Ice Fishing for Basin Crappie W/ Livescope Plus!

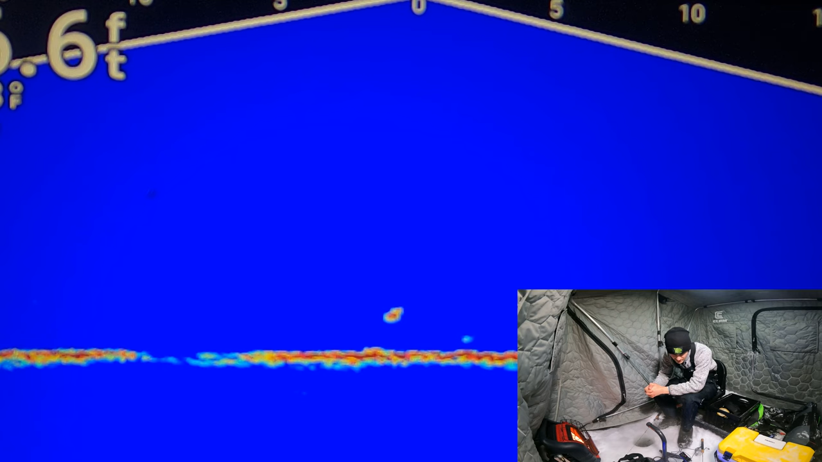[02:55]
Let's see if he wants it. I mean, he is right on that dead stick. Yep, he's got it. He hammered it.
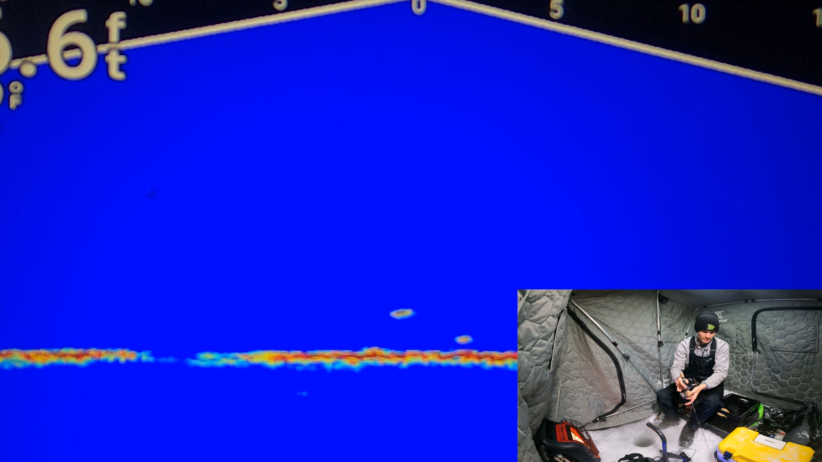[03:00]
All right, I'm going to give it a few seconds here. I don't want to take a premature hook set.
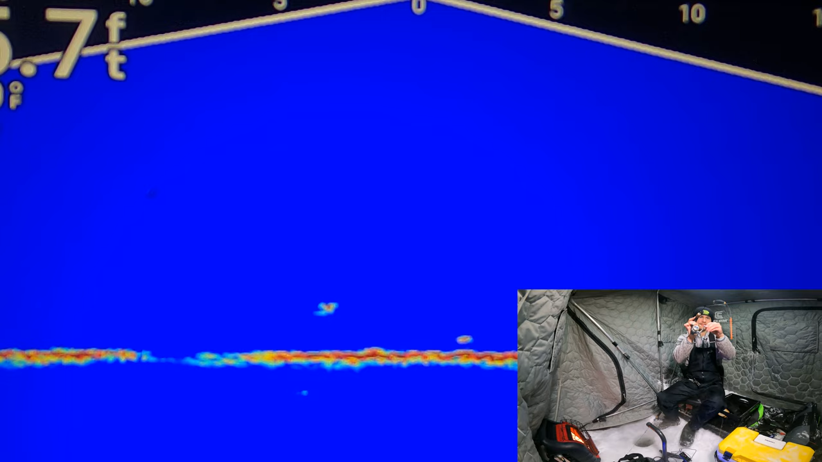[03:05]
It looks like he's definitely got it there. There we go. Got him.
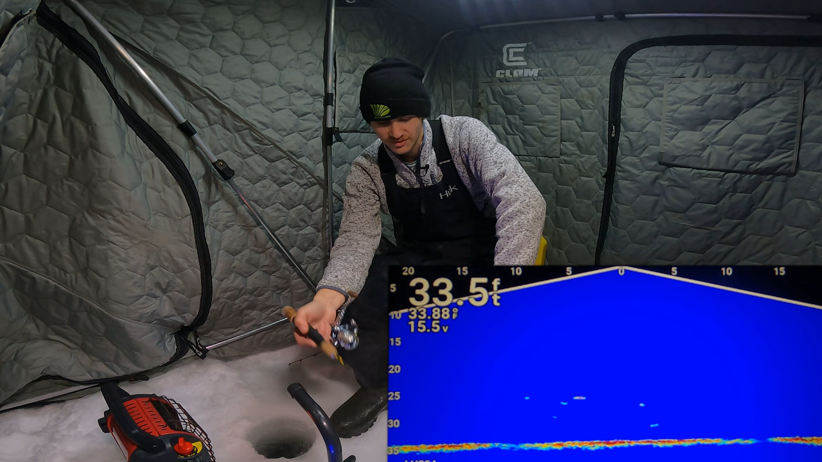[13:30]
They look a little bit bigger than the fish at the other spot. Sometimes it's hard to tell, but it looks like some semi-decent fish. I did just drill, so the fish might be a little bit spooked, but I want to get this dead stick down and see if we can get any of them to eat the shiner here. I'm going to try to get it down pretty quick here. Looks like we got a good amount of fish. I'm hoping some of these guys are hungry to bite today. Oh wow, they are really aggressive towards this shiner. I wasn't expecting them to want it that badly. Holy cow.